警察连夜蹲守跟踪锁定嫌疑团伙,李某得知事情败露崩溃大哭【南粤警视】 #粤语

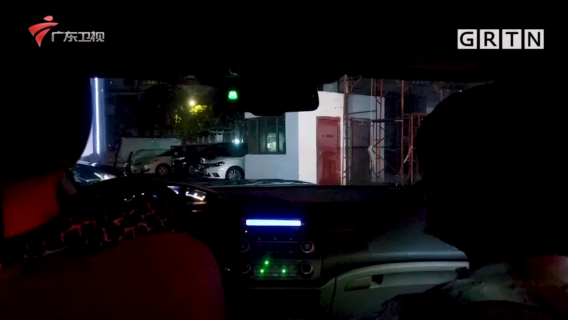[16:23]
此时嫌疑人车辆已经进入了民警们的视线但却在中途停了下来